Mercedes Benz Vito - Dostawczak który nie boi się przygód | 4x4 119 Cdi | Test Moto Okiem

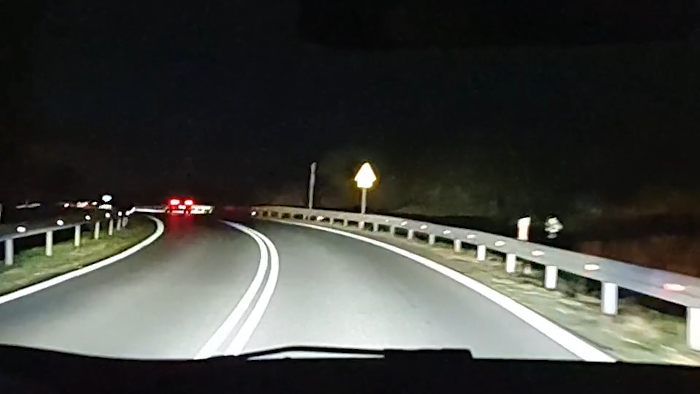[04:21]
warto na pewno pochylić się nad światłami Mercedesa, jakie są zwane LED Intelligent Light System.